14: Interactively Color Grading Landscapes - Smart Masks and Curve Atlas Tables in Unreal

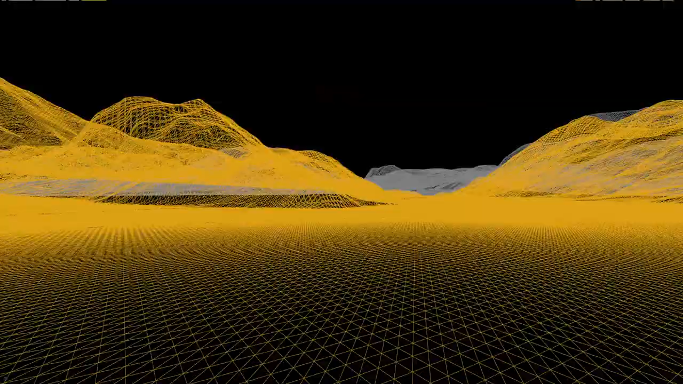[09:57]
that's not really the best example of it right there but
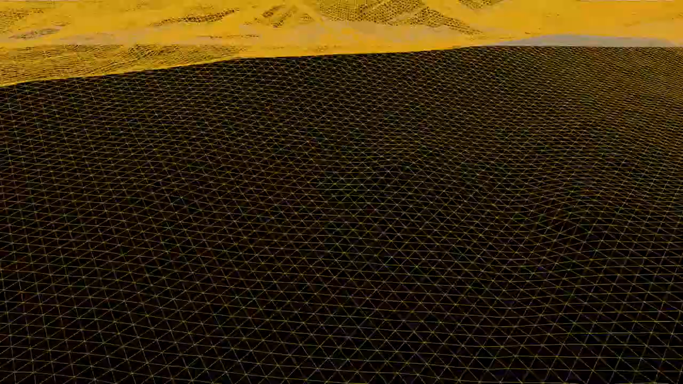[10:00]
just generally speaking you can see that because
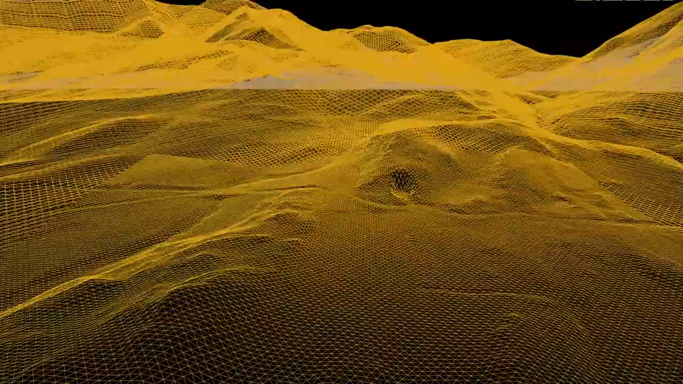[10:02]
it's come from lidar we just have all of these tiny details which actually come from real
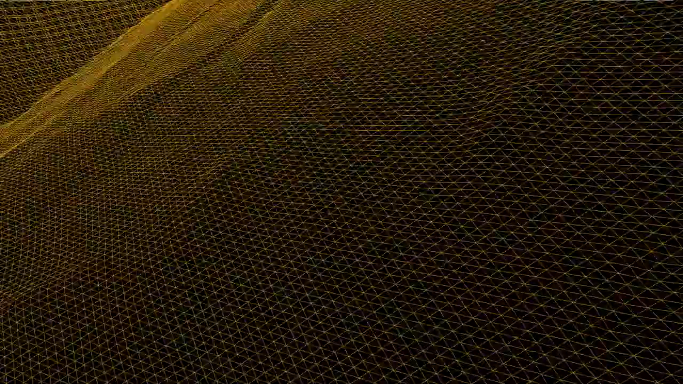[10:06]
world terrain information and the more we can pick those out the more we can find ways to to sort of highlight and accentuate